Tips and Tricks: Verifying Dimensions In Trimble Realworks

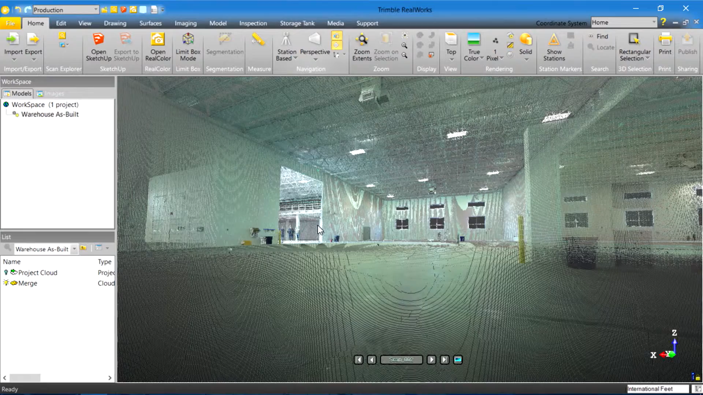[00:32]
Now, to begin with, I'm here in my point cloud in Trimble RealWorks, and as I mentioned, I want to start off using Scan Explorer. So I'm going to go ahead and launch Scan Explorer, and from Scan Explorer,
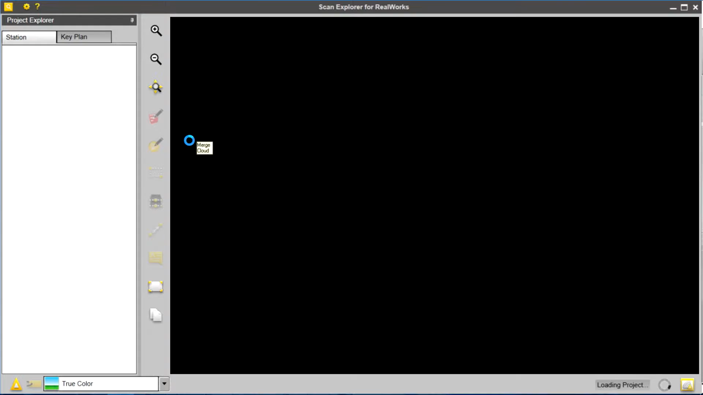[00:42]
we visualize the data in station-based mode. So I can move around between my stations and visualize what has been collected from the scanner's location.
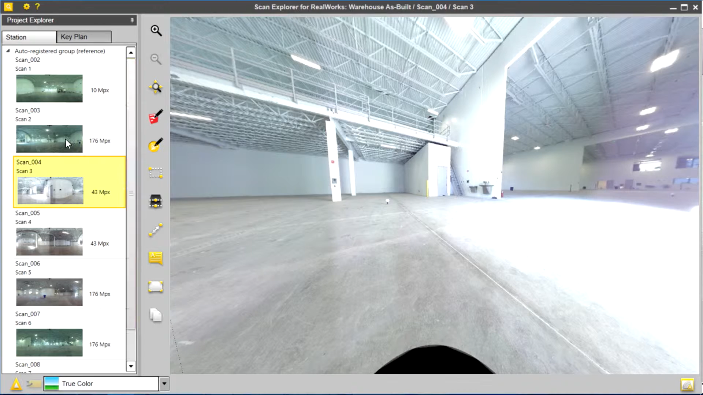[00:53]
For this example, I'm going to go to this station here, and I want to verify the dimensions of this opening.
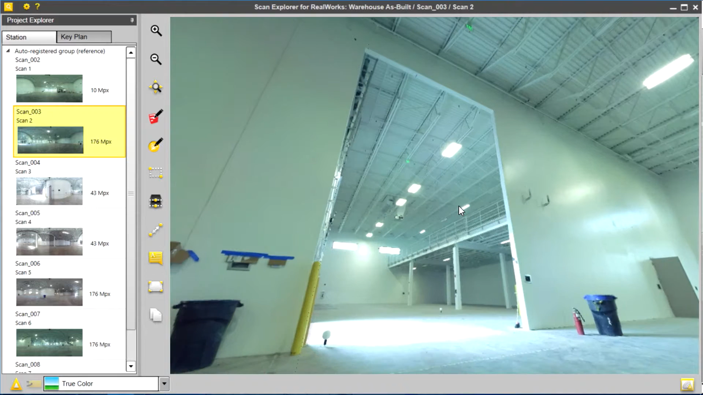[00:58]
So I simply have an option here to measure.
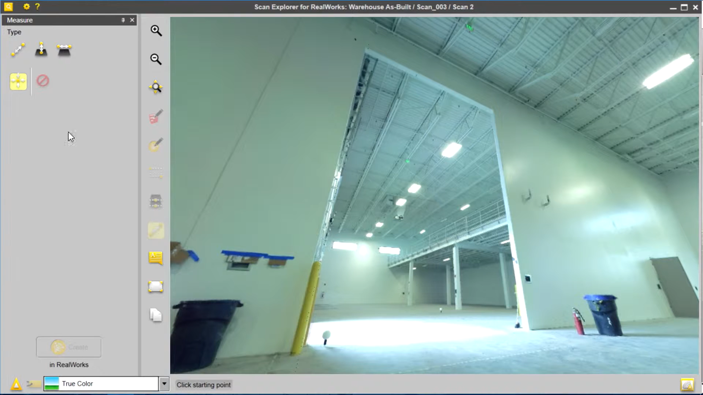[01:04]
I select Measure, and I'm given a couple options. I'm going to start off with measuring a distance along the vertical axis. I select that, and now I look at my point cloud,